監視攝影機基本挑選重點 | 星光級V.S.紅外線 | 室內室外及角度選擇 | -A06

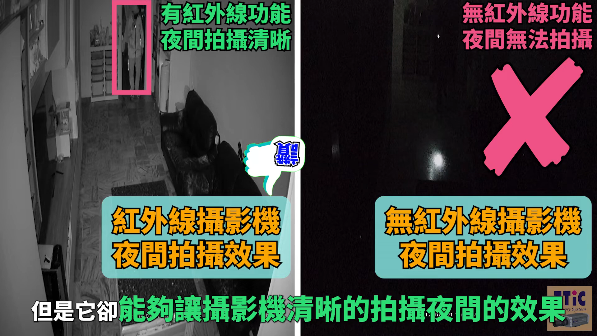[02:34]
紅外線屬於不可見光但是它卻能夠讓攝影機清晰的拍攝夜間的效果讓我們再也不用擔心半夜有人闖空
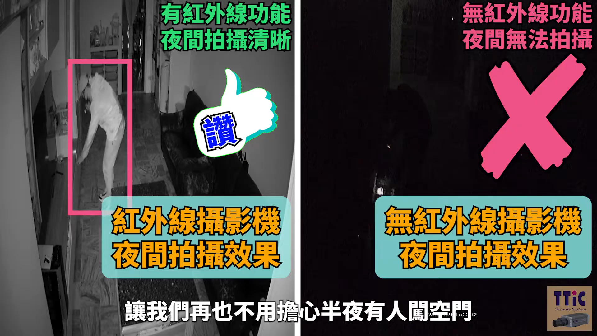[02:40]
門甚至還可以讓我們去選擇星光級的攝影機只要現場有微光我們還可以看得到顏色喔